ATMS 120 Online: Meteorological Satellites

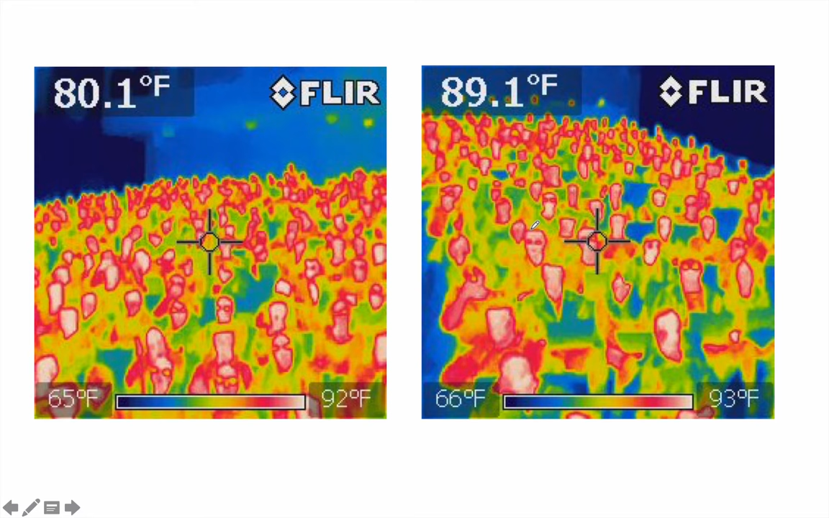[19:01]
In fact, it's interesting. I can actually use my little thermal infrared camera to see if people are sick. You can measure their temperatures. Or can you see this guy right here or this person? I don't know if it's a guy or a girl wearing glasses. So is this person. No? Look, you can see how cooler it is around their faces. Let's look at some other things. This is my hand. I put my hand down on a desk. You can clearly see it on the left image. I then pick my hand up and look, you can still see the heat signature of my hand on the desk. It's also neat. See my wedding ring? You can actually see how it's cooler than the rest of my skin. Now what's interesting about this is that my skin basically heated up the table,
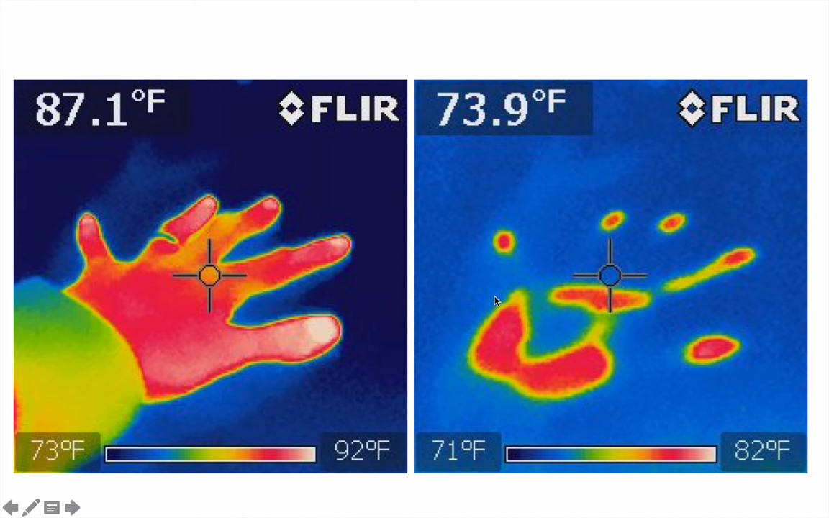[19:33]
made the molecules vibrate faster, and they emitted thermal infrared light that the camera picked up on. Speaking of hands, I had a former student with what's called Raynaud's disease. My hand is underneath and her hand is over the top. Whereas my skin temperature was way up in the 80s, even in the lower 90s, she has a problem with circulation out toward the end of her fingers. And look at how cold they are.
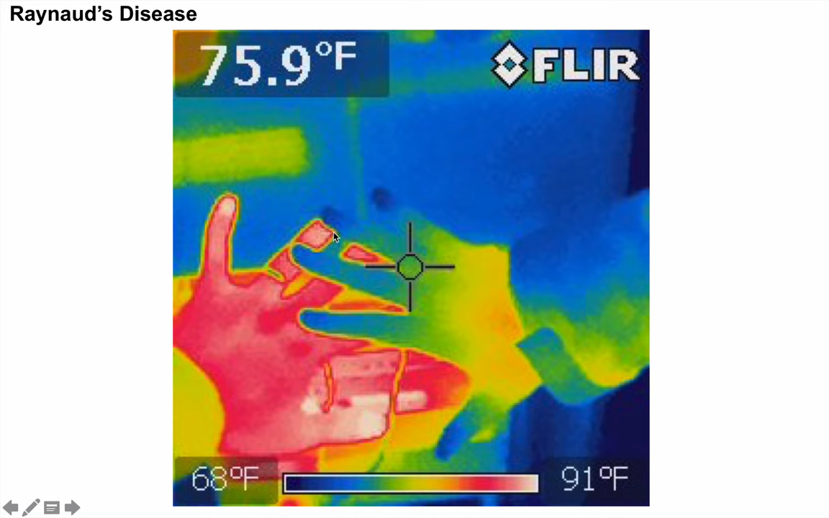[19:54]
On screen: spot 75.9°F, scale top 91°F, scale bottom 68°F
Her fingertips were in the 60s, and she just constantly has cold hands. Very interesting to see that. Now, just the other day, I decided to take a picture of my lunch. So I had some chips, a sandwich, and some grapes. But when you look at this image, you can barely see down here I have a cold pack keeping my lunch cold. Here's what it looks like when I look at it in the thermal infrared. Being a cold object, it measured a very, very cold temperature.
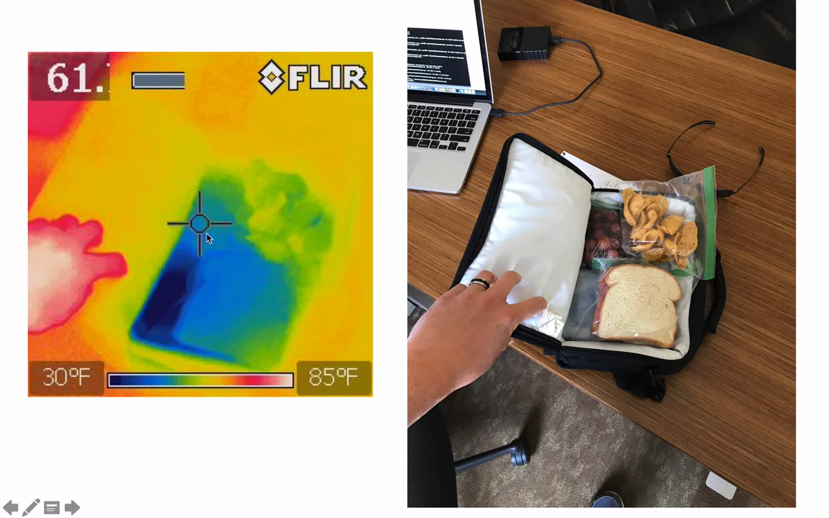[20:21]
On screen: scale top 85°F, scale bottom 30°F
And in fact, I kept my grapes somewhere around, I don't know, about 40 degrees. And I kept my cold pack was still below freezing, therefore it's down here around 30. Pretty amazing to see that. I took a picture of my desk. You can see I had two computers at my desk. You can also see where I was sitting. See, my bottom warmed up the seat of my chair.
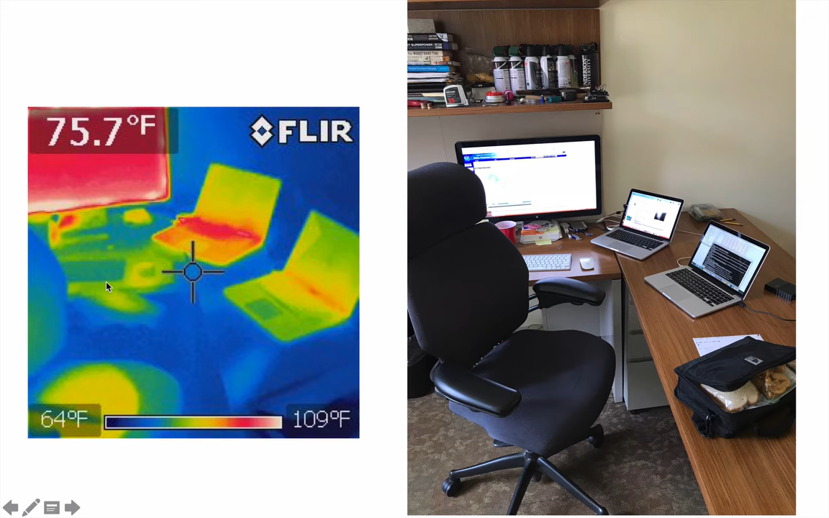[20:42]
On screen: spot 75.7°F, scale top 109°F, scale bottom 64°F
You can also see my keyboard was cool, but all around it, things were relatively warm. Maybe where I was putting my hands or laying my arms. And you can see my computer monitor is quite warm as well. Neat to be able to see that. Here's another neat thing. I took a picture with my camera, my cell phone, looking out at Harker Hall across, right outside my window from Natural History Building. I can see right through it. Check this out though. In the thermal infrared, glass is reflective. So I was waving at the time I took this picture, holding my thermal infrared camera. So that's my body heat bouncing off of the glass.
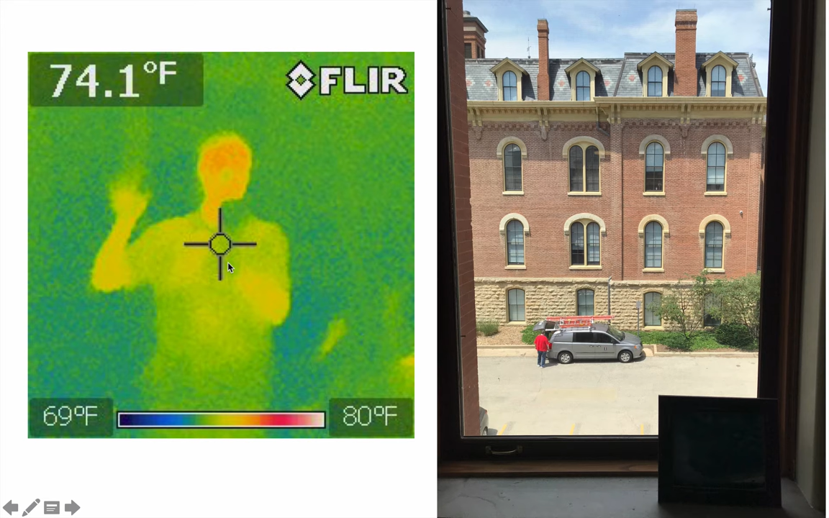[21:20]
On screen: spot 74.1°F, scale top 80°F, scale bottom 69°F
So that's really kind of interesting. Turns out this is why greenhouses are so effective. They let visible light in, but they reflect thermal infrared, keeping the greenhouse warm. Plus they trap in the heat. Kind of need to think about that. Check this out.
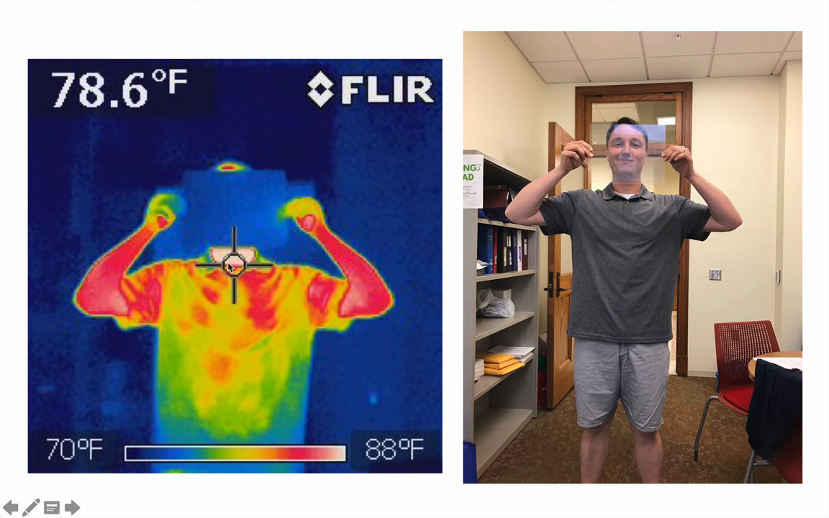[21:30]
On screen: spot 78.6°F, scale top 88°F, scale bottom 70°F
There I am holding up with a stupid smirk on my face, a glass pane over there on the right. My colleague, Professor Jeff Frame, took my picture. And what's interesting is you can't see through glass in the thermal infrared. So if you wanted to hide from government spy satellites that use thermal infrared technology, you could hide from them in a glass house. They wouldn't be able to see you because of the reflective properties and the absorption properties of glass. And one last picture Professor Frame took of me. Well, here it is kind of zoomed in on my shorts in my midsection.
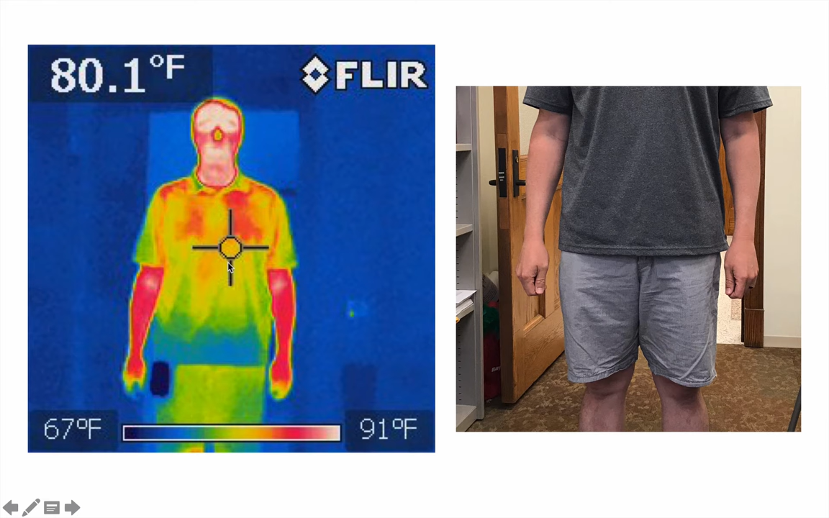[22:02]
On screen: spot 80.1°F, scale top 91°F, scale bottom 67°F
If you looked over the image on the right first, you may not have any idea that I put my lunch pack ice pack right there in my pocket. But in the thermal infrared, it's obvious that it's sitting in there. Very, very warm. In fact, what's also neat is it's like a hot my face is, but my nose is rather cold. I have no idea why. My neck is quite warm. So are my, like the bend in my arm here. Kind of need to see that. I'll be honest. It's a good thing that we don't have thermal infrared eyes because if we did, we would recognize each other in very, very different ways.